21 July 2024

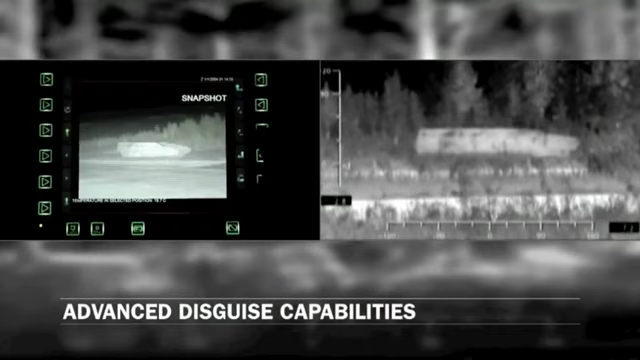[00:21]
Remarkable footage shows this technology in action as the thermal camera methodically tracks an armored truck through a deep jungle.
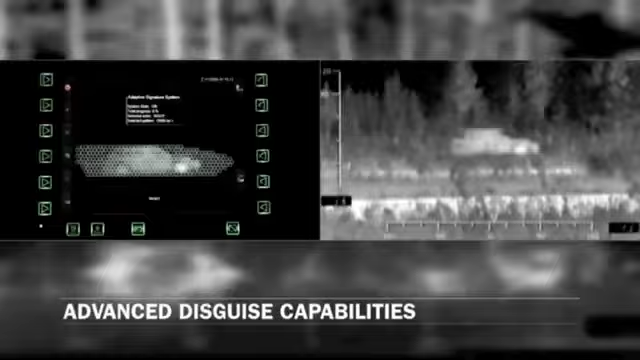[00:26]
As a CV-90 light tank displays different letters on its side, it suddenly halts, and its thermal signature swiftly disappears, seamlessly blending into its surroundings.
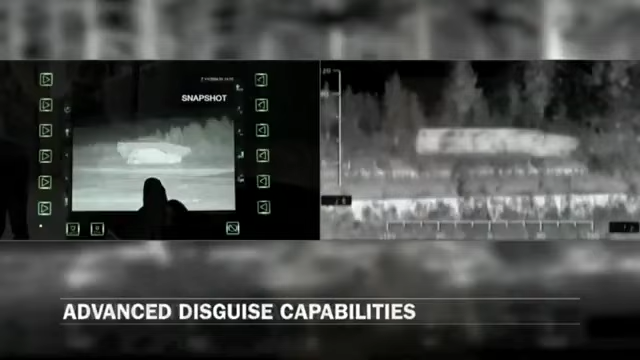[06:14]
This patented infrared cloaking technology was conceived to blend in with the temperature of a specific
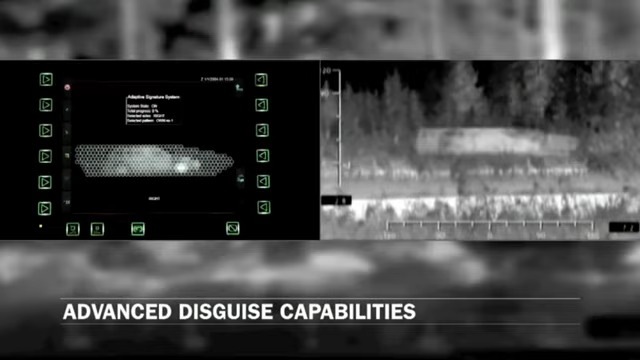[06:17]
location or mimic the infrared signature of other objects such as small vehicles
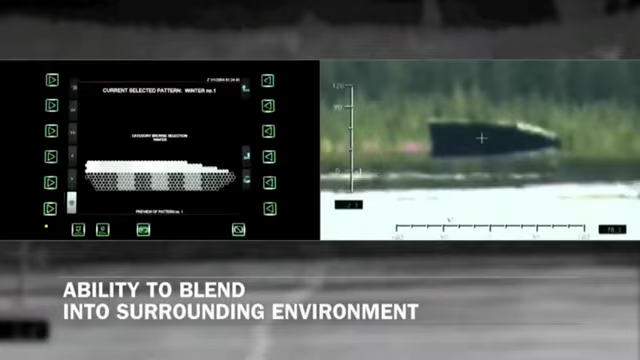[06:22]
or more oversized objects such as tanks.
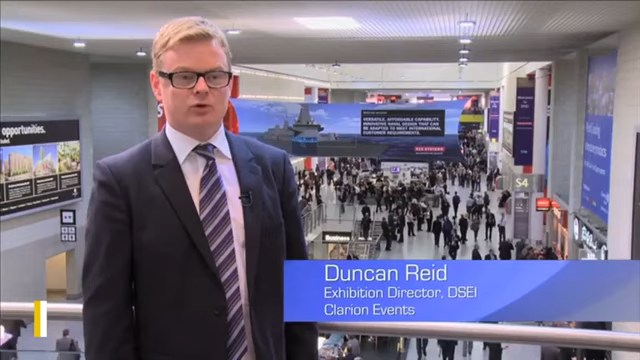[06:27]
Footage taken by the company in April of 2011 during the DSEI exhibition in London shows a Swedish
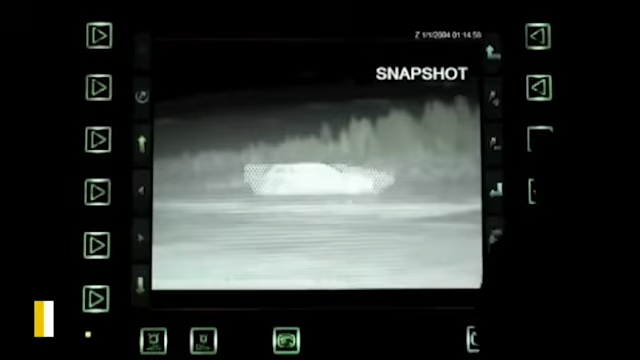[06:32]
CV-90 light tank going through a forest landscape and accompanied by another vehicle.
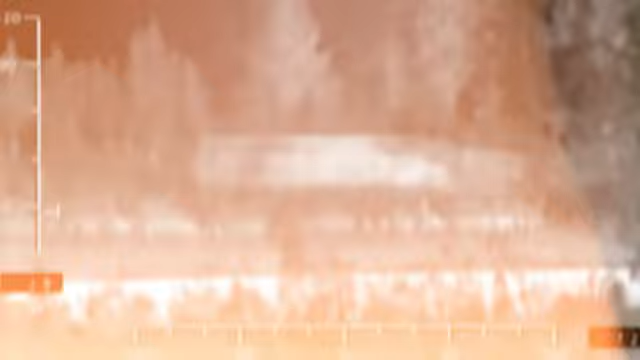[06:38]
The video is captured through a thermal camera lens closely following the tank.
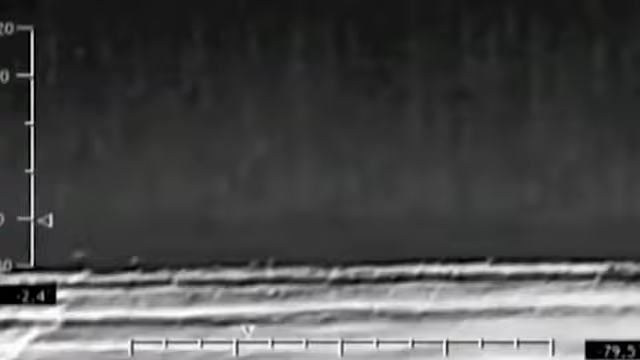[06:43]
Suddenly, adaptive's invisibility cloak gets into the action and the whole vehicle disappears.
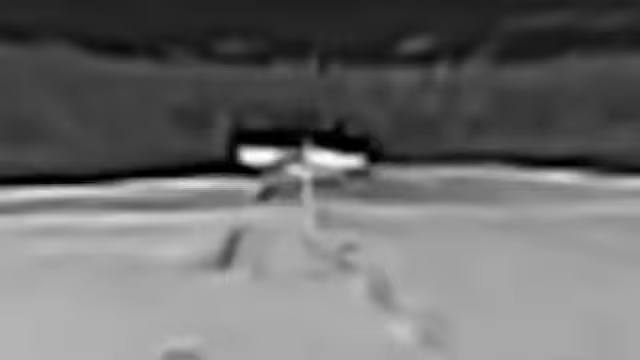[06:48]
Its infrared signature vanishes in a matter of seconds. Another scene shown during the exposition cuts to the combat vehicle using its advanced disguise capabilities.
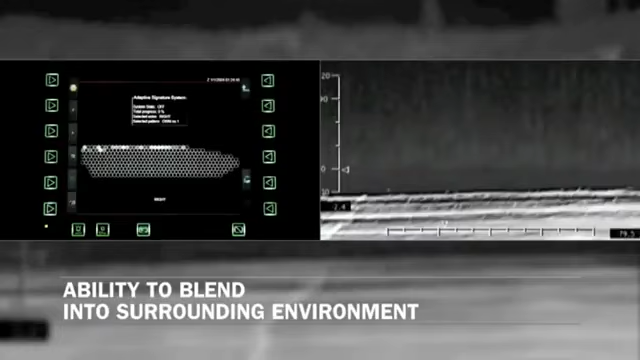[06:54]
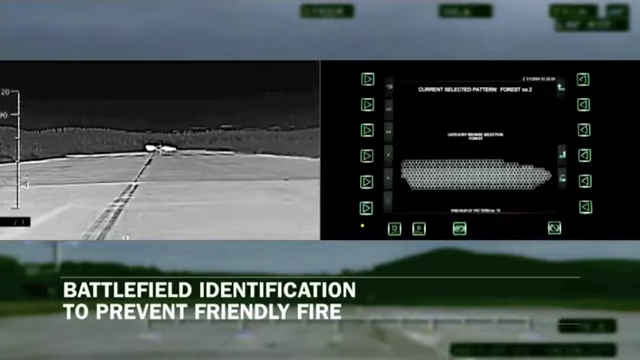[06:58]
One screen shows how the operators alter the temperature of individual display pixels in the vehicle to simulate a much smaller car and trick enemy IR sensors.
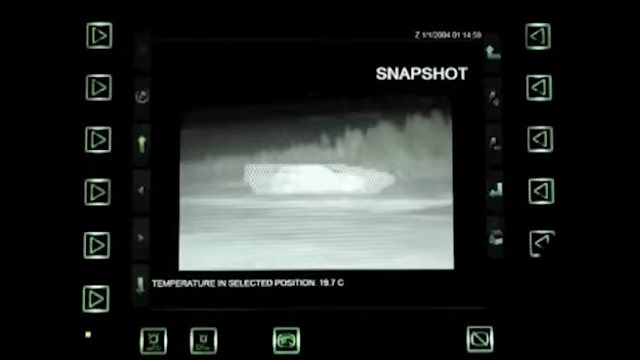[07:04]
On screen: spot 19.7°C
Furthermore, the adaptive system might help recognize and distinguish between friendly and hostile targets.